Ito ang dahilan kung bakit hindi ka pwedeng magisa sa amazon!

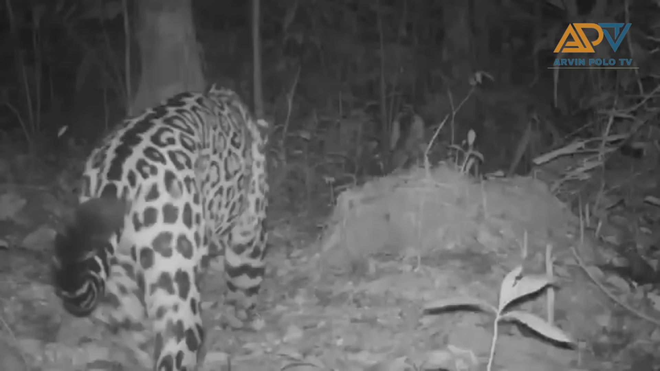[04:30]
Ang mga rosettes na ito ay may isa o higit pang itim na tuldok sa gitna at ito ang isang katangian na meron ang jaguar na wala sa mga leopard.